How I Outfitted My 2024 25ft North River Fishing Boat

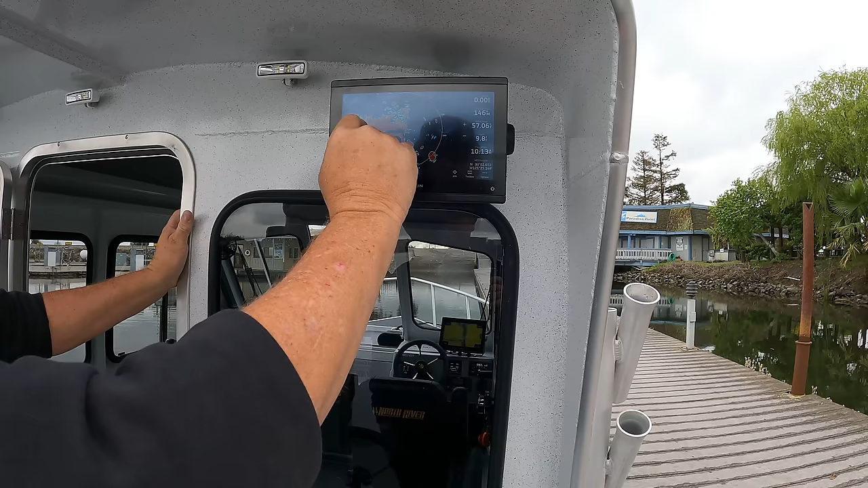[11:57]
there's our radar and what it's showing us right now is that is the building obviously you know how to
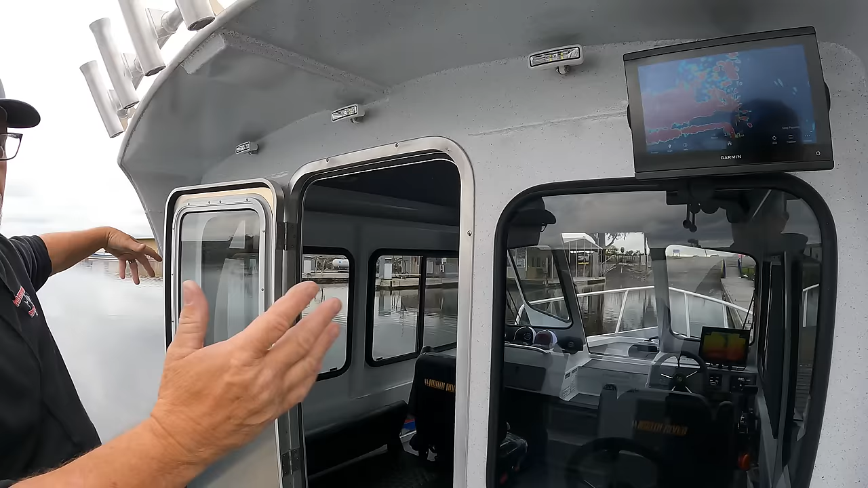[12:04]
read radar yeah um so this is the channel going down and what have you but here
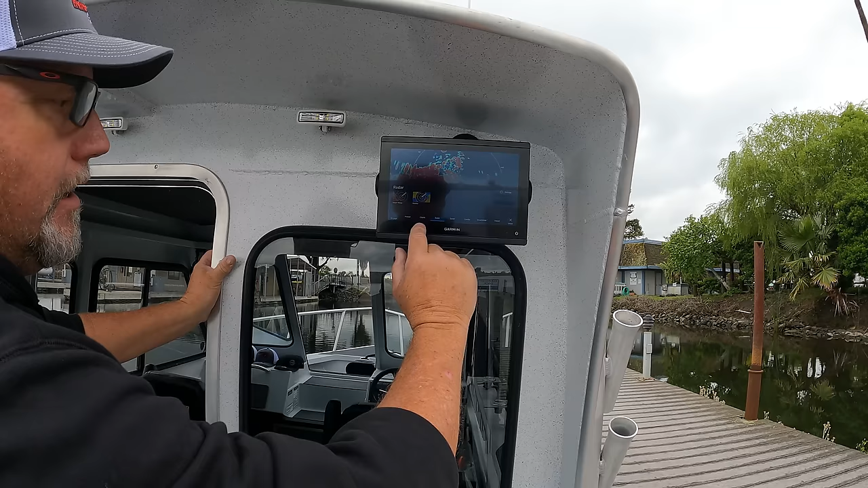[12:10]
we want to go over and nice thing about one of the one of the nice things about garmin over lawrence is i can go
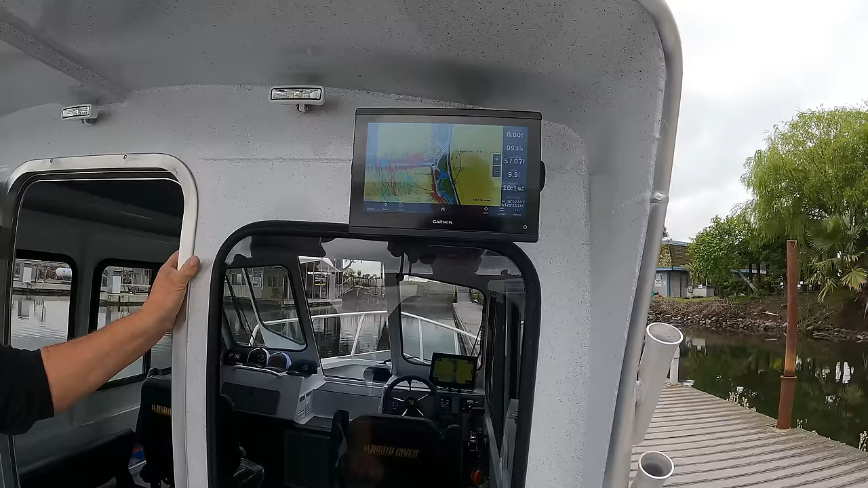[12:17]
on the overlay and i really like this feature i
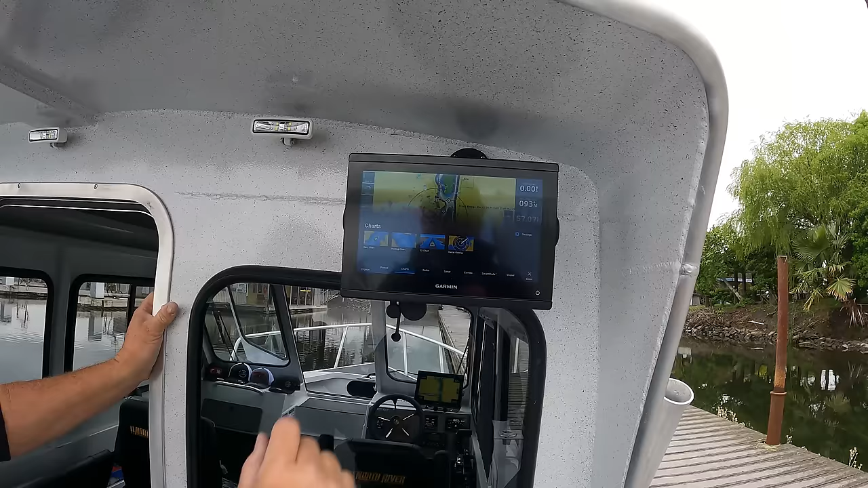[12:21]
imagine a lot of times we're going to be using charts at the helm and radar where you're going to and then back here you're going to be looking at your sonar your fish finder your fish finder type of stuff here and
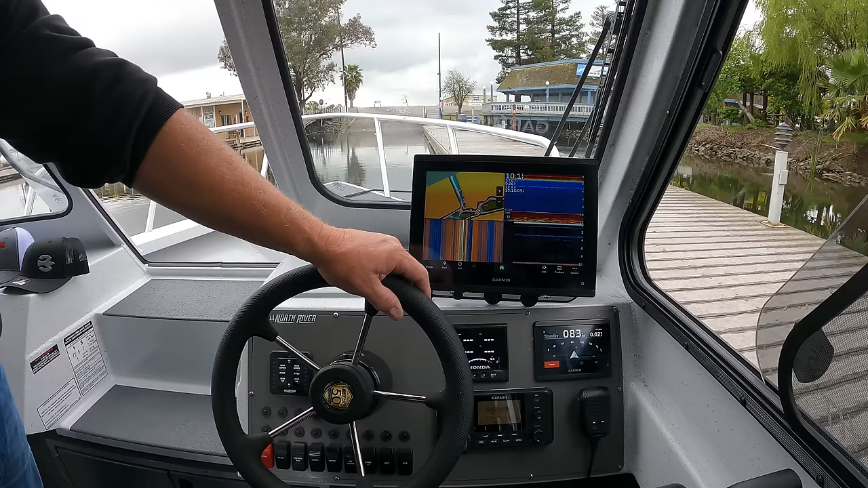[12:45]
got bottom side scan down scan charts radar whatever you want to do
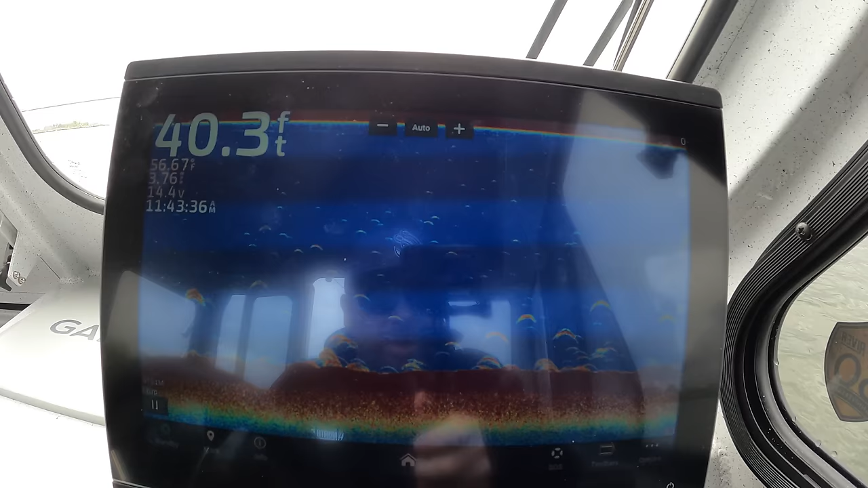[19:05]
On screen: depth 40.3 ft
you guys see all those fish on there a bunch of stripers most likely
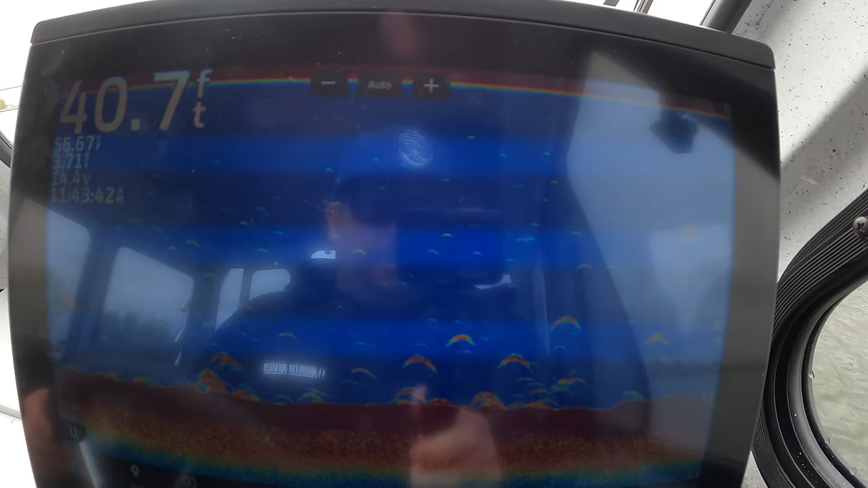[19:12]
On screen: depth 40.7 ft
jim's getting geared up i run a yo zuri shallow diver with a kevin brock
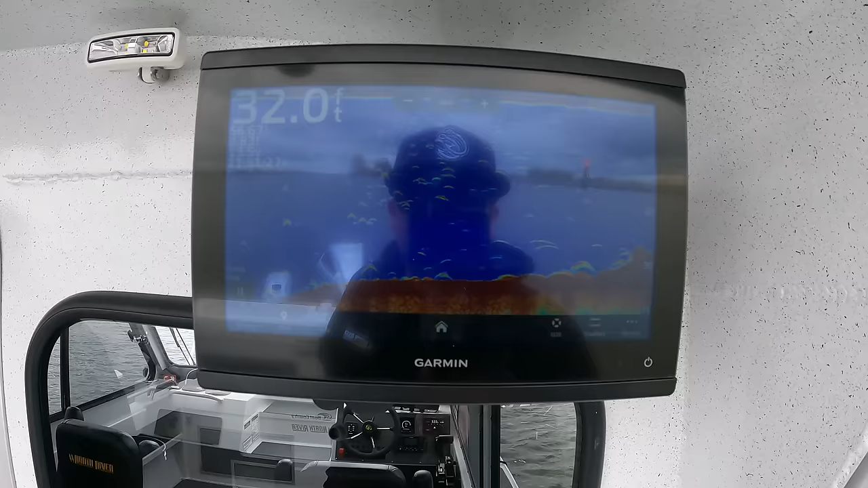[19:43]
it's funny how the smaller ones are definitely towards the top more and the bigger ones are at the